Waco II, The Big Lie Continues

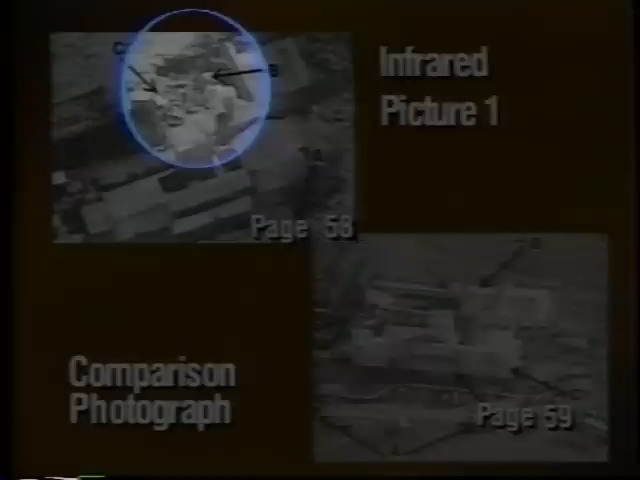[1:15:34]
And look at the area where the gymnasium is supposedly collapsed. There's no roofline, no outline of the foundation, nothing, only what looks like rubble bits. This picture doesn't show a collapsed gymnasium. It shows a completely missing gymnasium, just like the other five supposedly missing buildings.